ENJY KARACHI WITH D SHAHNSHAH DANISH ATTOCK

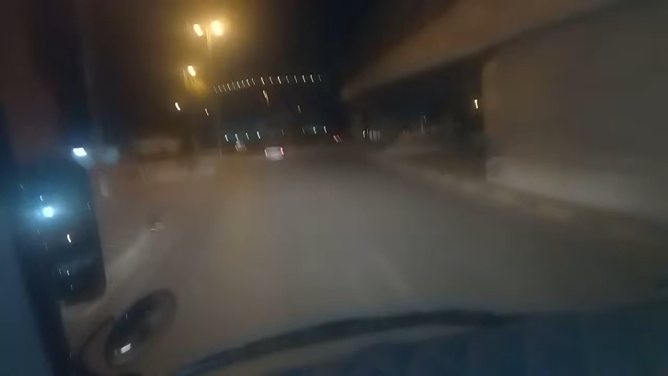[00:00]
کے وقت ہم شمع و سلامت کی شادی کے موقع پر کھانا کھا کے اب واپس کراچی شہر سے گھومتے ہوئے اپنے گیسٹ ہاؤس میں روانہ ہیں۔ یہ جن لوگوں نے کراچی شہر کو نہیں دیکھا ان کے لیے یہ ویڈیو تیار کر رہا ہوں تاکہ کراچی کی روشنیوں کو دیکھ کر وہ بھی لطف اندوز ہو سکیں۔ یہ دیکھیں کتنی بڑی بڑی بلڈنگیں اور خوبصورت لائٹس نظر آ رہی ہیں۔